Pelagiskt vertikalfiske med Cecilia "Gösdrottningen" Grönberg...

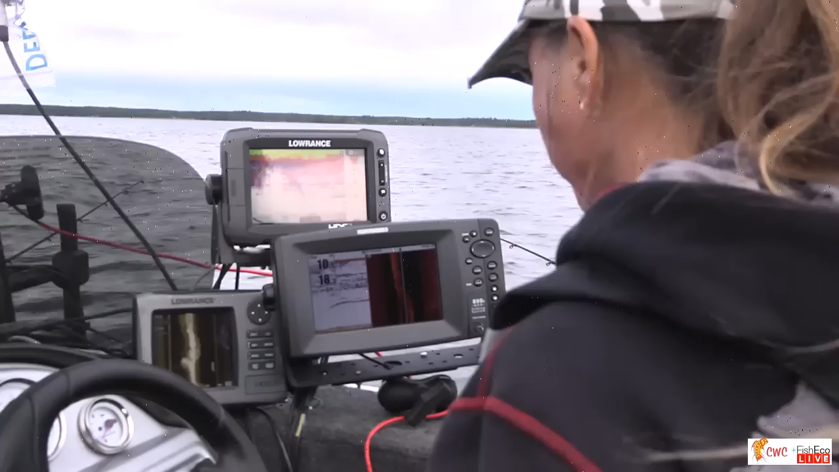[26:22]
Så vi får se. Det var den fisken som vi såg där. Det är väldigt mycket småfisk alltså.
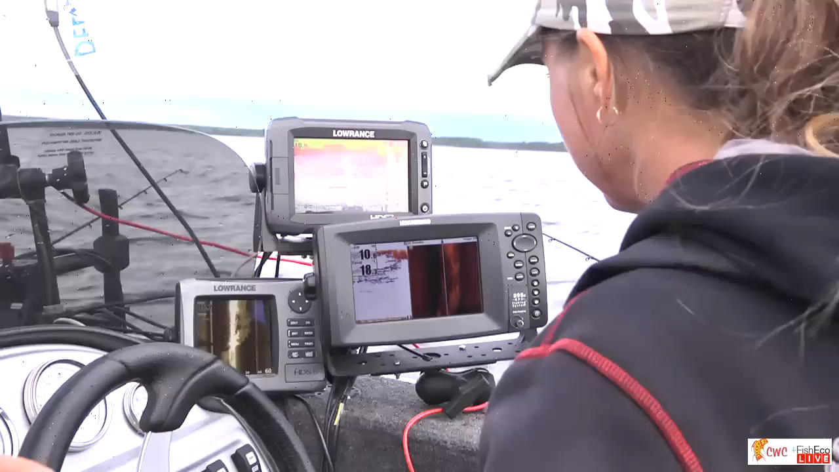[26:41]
Mm. Och de står högt. Mm. Du är så pass, vad ska man säga, rutinerad idag att du, när du är ute så är det många ekon som du inte så att säga fiskar på, utan du försöker avgöra om de är stora eller små. Ja, jag hade inte fiskat på något av de här ekorna som jag har släppt på hittills. Nej. I vanliga fall. Nej. Men nu är det för att det är lite så här, man blir lite så här. Jo, men herregud. Så att i vanliga fall så... Principen som är viktig. Ja, i vanliga fall så släpper jag... Alltså jag slösar inte tid och energi på mindre fisk,
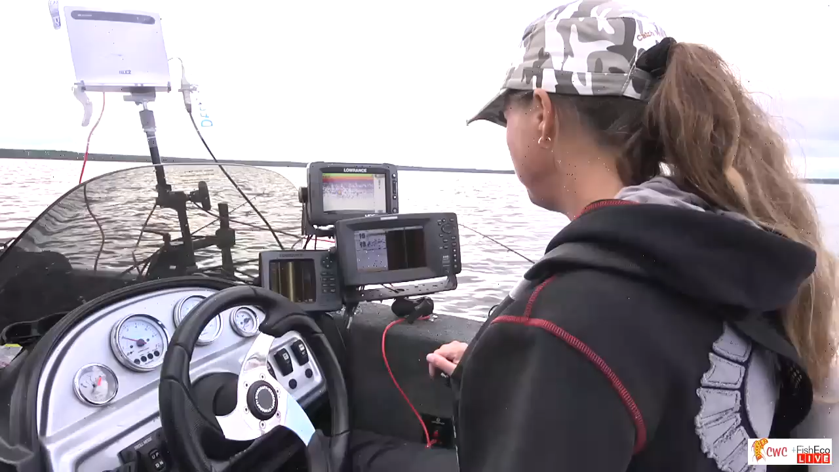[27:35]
men det är för att du är så aktiv och arbetar med side imaging. Ja, det gör jag. Och sen så försöker du pricka dem, ja. Ja, det gäller ju att vara med. Då kan man inte sitta liksom och tänka på annat. Nej. Jag funderar faktiskt på att vi ska åka tillbaka till det här området vi var innan. Ja, det går jättebra det. Där kan vi kanske testa.
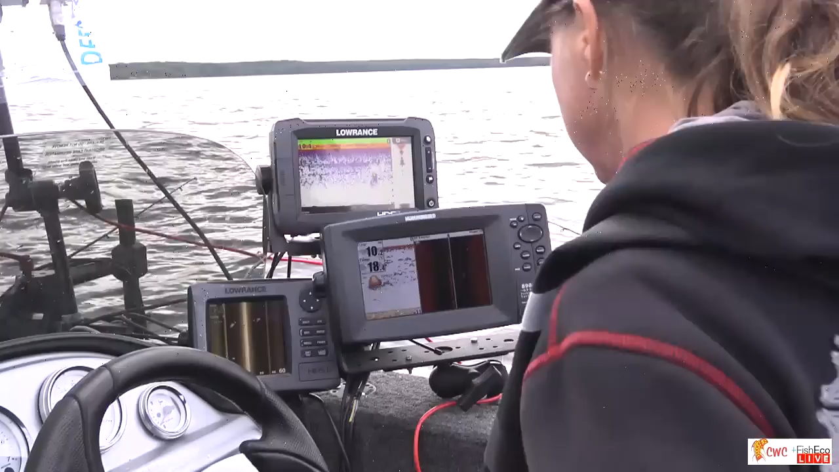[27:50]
Där hade vi en fisk. Ja. Nu ska vi se.
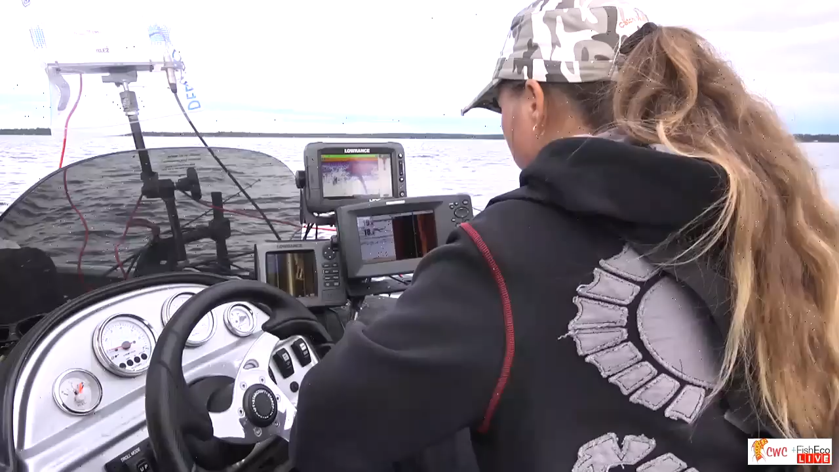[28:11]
De står väldigt högt upp, men där har vi en som kan vara lite bättre. Alltså den här, även om de inte tar, den här spänningen när man skickar ner.
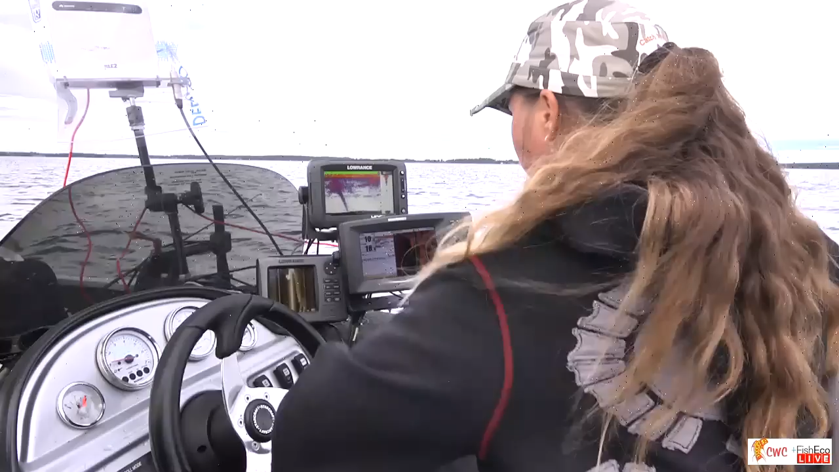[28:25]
Ja. Och fisken reagerar, inte reagerar, tar eller simmar undan.
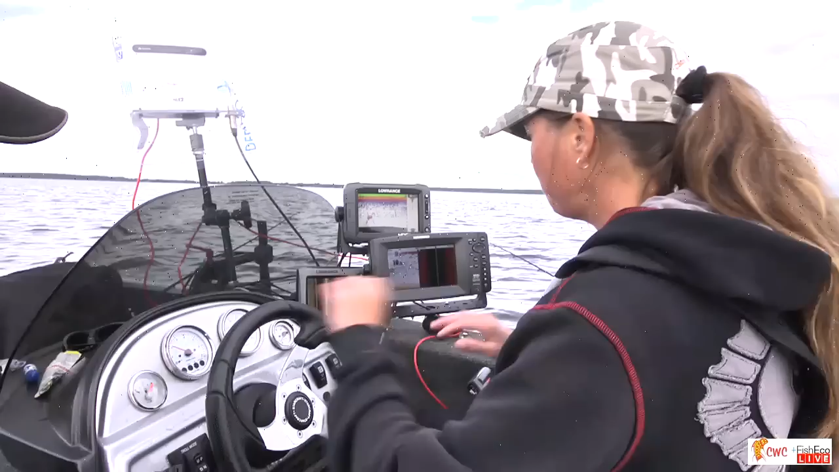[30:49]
Det visste jag redan, så att det var det jag befarade. Nej, för det brukar vara bra fram till 4:30-5. Mm. Sen är det som att de bara... Mm. Det är märkligt det här med gösen. Den beter sig så olika i olika vatten. Vet du, de här lite mer klarvattensjöarna kan det bli jättebra vid 6-7.
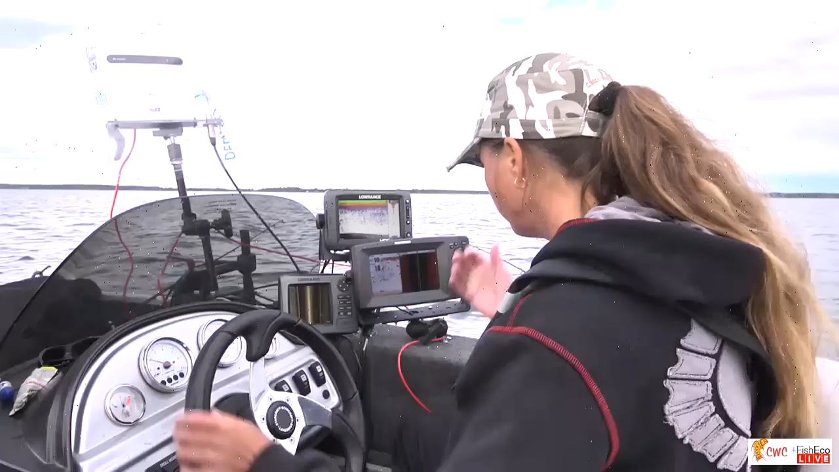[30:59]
Men många sjöar som... Titta där hade vi... Ja, men det är mindre fisk. Det är väl nog lite fisk som jagar i alla fall. Ja. Ja, jag ska åka upp mot ett annat område. Gör så.
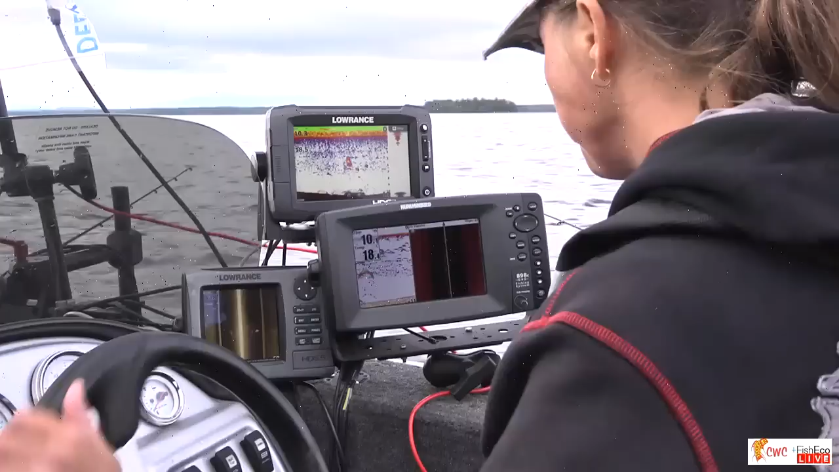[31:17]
Du kan ha ställt sig på något annat ställe.
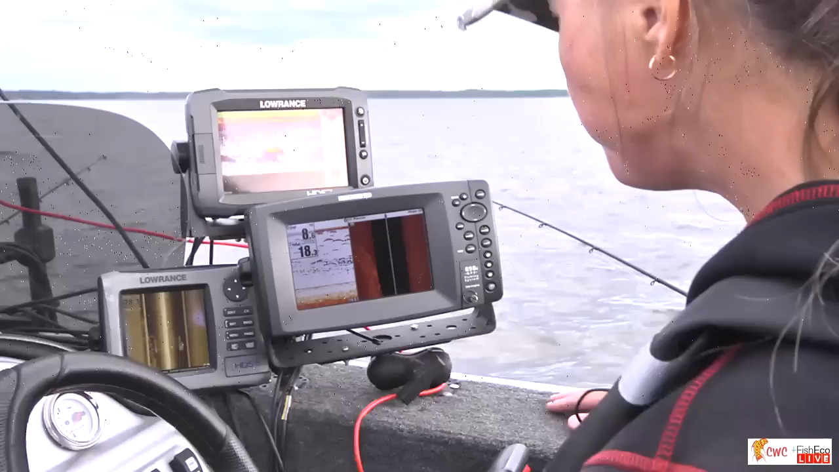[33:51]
Ja, jag har ju laborerat ganska mycket för att hitta det som jag trivs med. Och det är ju... Jag har ju två låren så här. De har jag nätverkskopplat. Mm. Så jag kör ju side-imagen. Kommer ju från den då. Ja. Men istället för att jag ska behöva splitta den så kör jag helt på den. Mm. Sen på Hammenbörden så har jag ju lod och side.
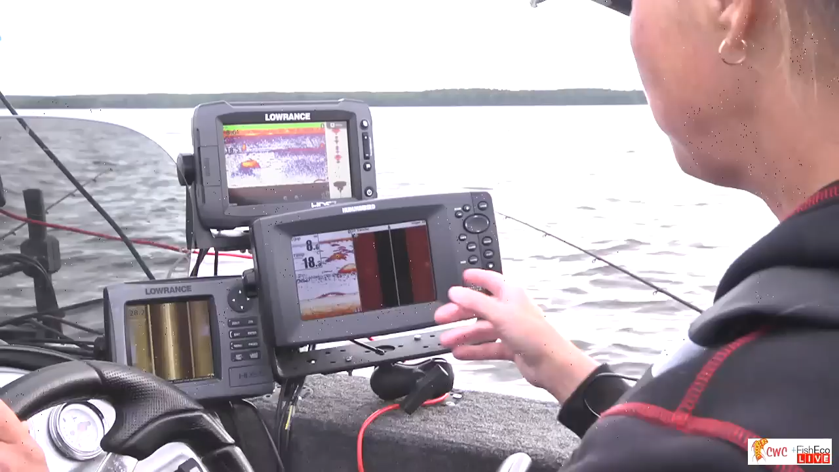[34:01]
Och den givan har jag ju längst fram. Mm. Och det är ju för att då får jag lite förvarning om att det kommer en fisk. Så jag är beredd till min släppgivare. Precis, du har ett par meters förvarning. Ja, precis. Och sen är det ju väldigt bra också när jag hittar en fisk. Om de,
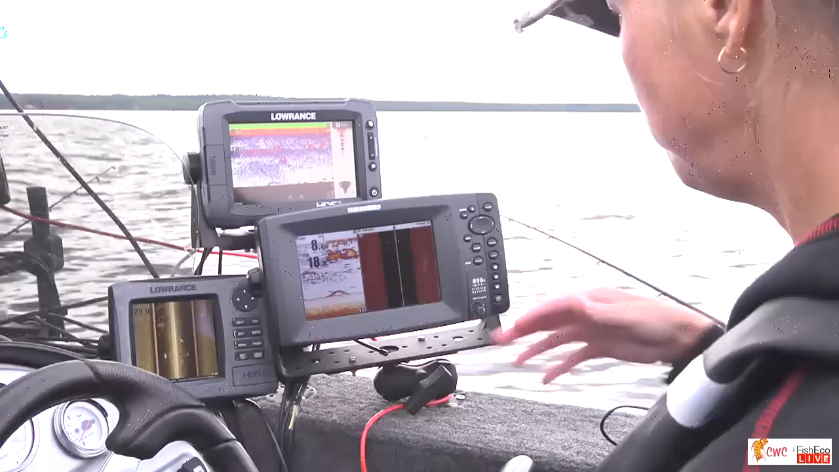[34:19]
om jag inte riktigt kör på den, då kan jag ju se att den står framför liksom. Ja. Okej, då kör jag fram lite. Och är den inte där, då vet du i alla fall att du är inte framåt den här simmat. Nej, då tar jag uteslutningsmetoden och åker bakåt då. Så att, nej men det här är det sättet jag kommer, som det är nu då, så trivs jag jättebra. Mm. För att jag får ju olika tolkningar av ekorna nu då. Ja. Så att jag tycker det funkar bra.
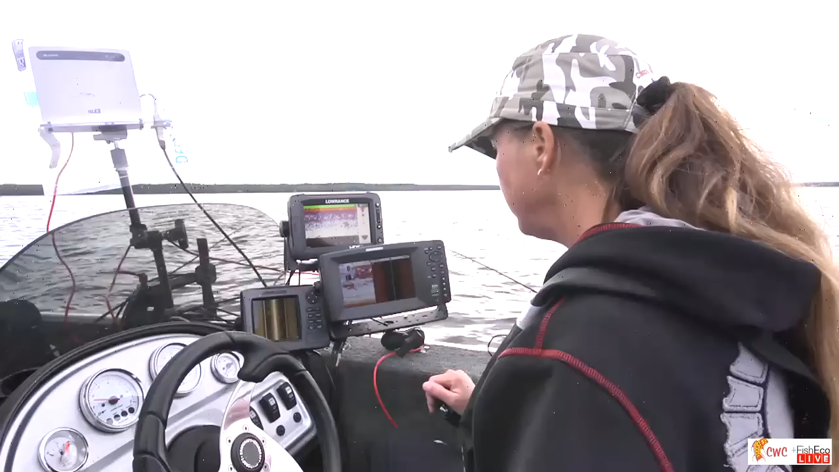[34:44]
Ja, jag vet, du har ju jobbat jättemycket med den perfekta lösningen. Ja, ja det är, jag kommer säkert komma på nya grejer. Ja, det hoppas jag.